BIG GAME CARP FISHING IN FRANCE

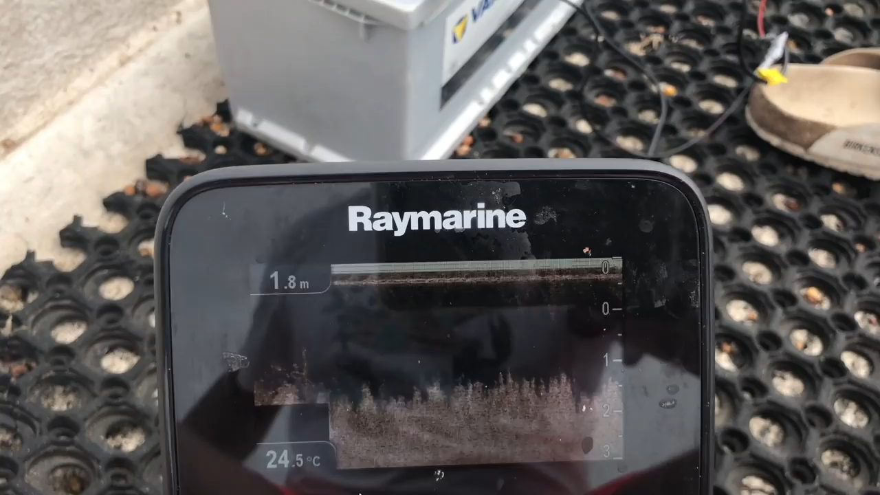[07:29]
On screen: depth 1.8 m, water 24.5°C
Maar dat zijn stekken die vaak ook heel erg druk gevist worden. Het zijn de makkelijke stekken.
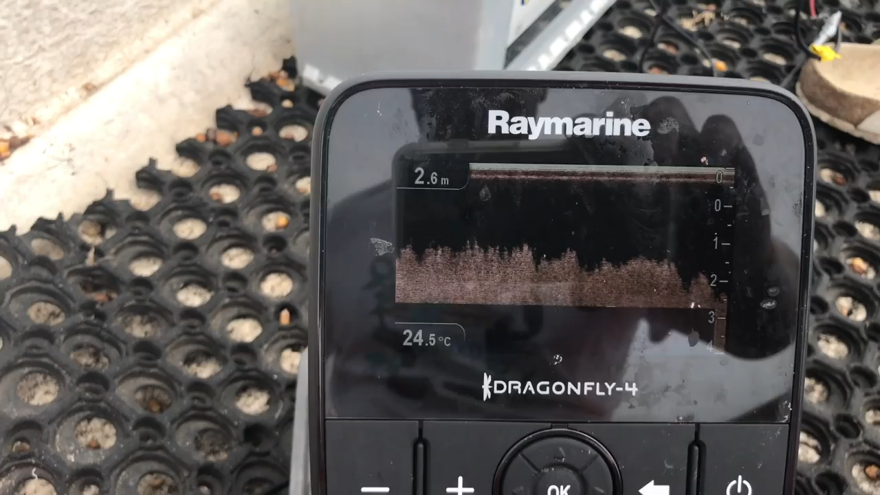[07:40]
On screen: depth 2.6 m, water 24.5°C
Kijk, hier loopt hij nog naar beneden, naar 2, 3 meter. Kijk. Dus nu gaan we naar het talud. En daar staat dus op het talud. Er zijn nog steeds vier.
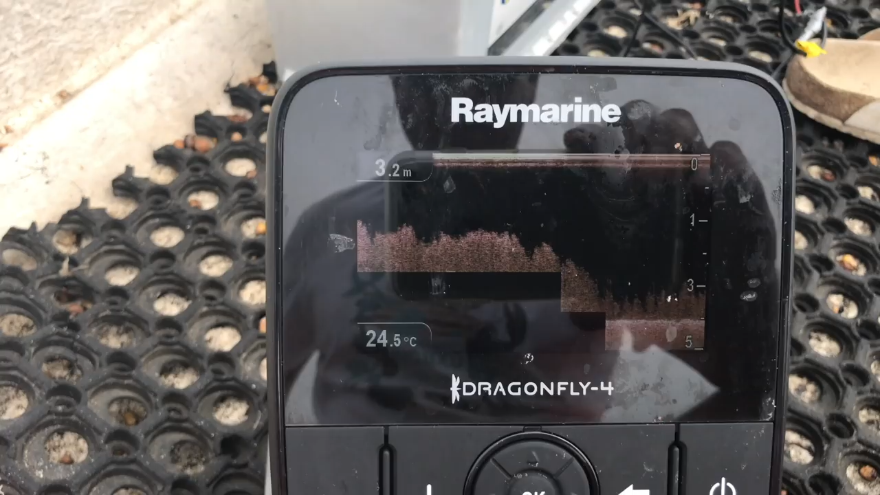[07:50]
On screen: depth 3.2 m, water 24.5°C
Dus wil je een schoon plekje vinden. Kijk. We gaan nog verder uit de kant.
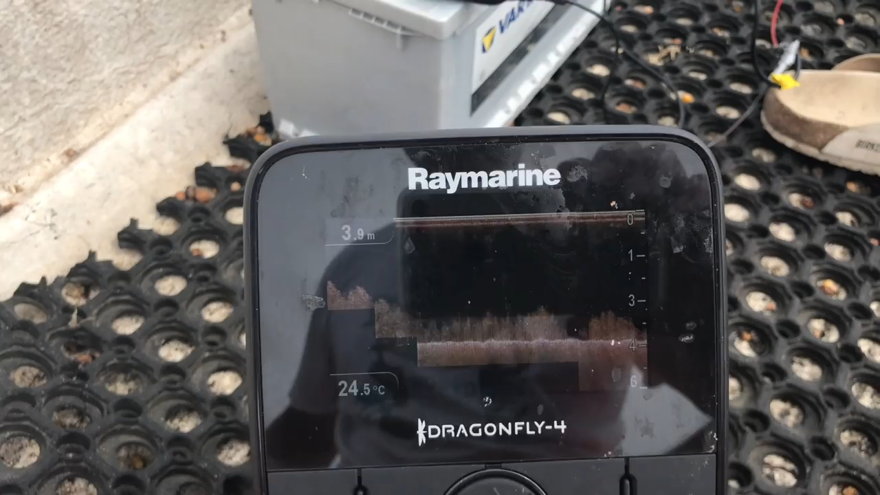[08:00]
On screen: depth 3.9 m, water 24.5°C
Er staat ook nog steeds vier, maar het wordt wel dunner. Kijk, en hier zitten we op 4,5 meter.